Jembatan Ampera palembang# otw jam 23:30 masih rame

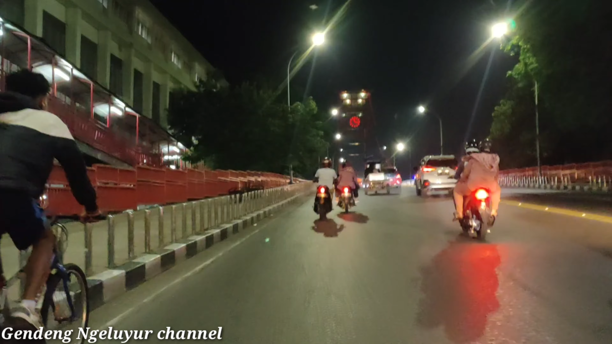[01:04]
Oke lah, sekarang Gendeng Luyur Channelnya udah nyampe di tempat, yaitu jembatan Ampera ini.